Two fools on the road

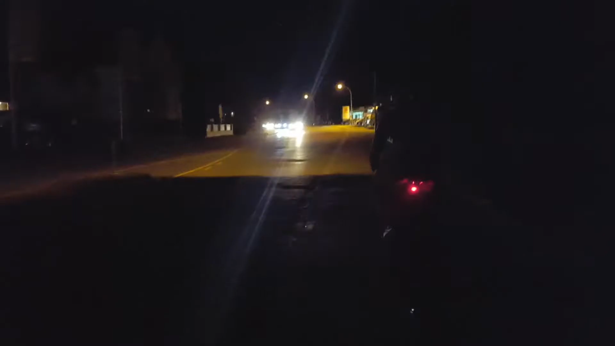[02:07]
When the camping room refused to let us in, we cycled through the night until we found a place to sleep.